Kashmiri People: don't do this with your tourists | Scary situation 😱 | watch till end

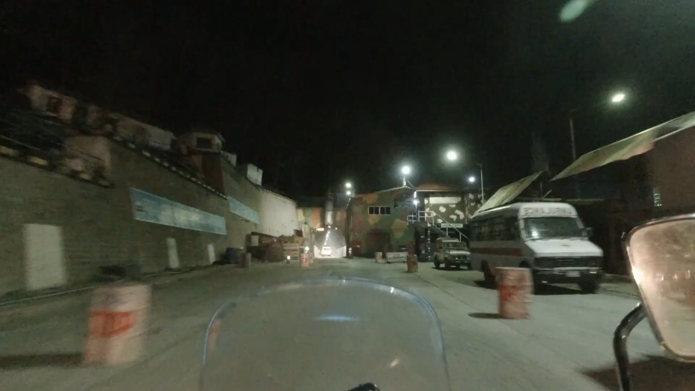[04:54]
यह सो, फाइनली हम जवाहर टनल में एंट्री कर रहे हैं अभी, और टाइम हो रहा है, सेवन थर्टी, और ब्यूटिफॉ,